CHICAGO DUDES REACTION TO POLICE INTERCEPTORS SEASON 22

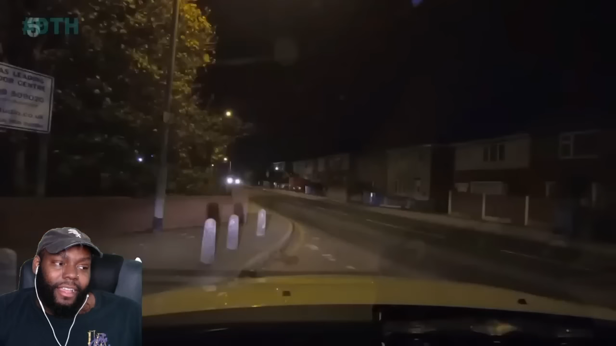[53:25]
With the coast seemingly clear... The driver's gone back to the car park. The suspect breaks his promise to Gav and drives off.
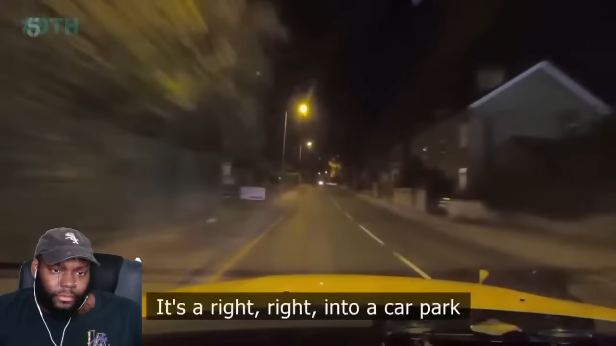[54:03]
But the drama is short-lived. He crashed? You got him.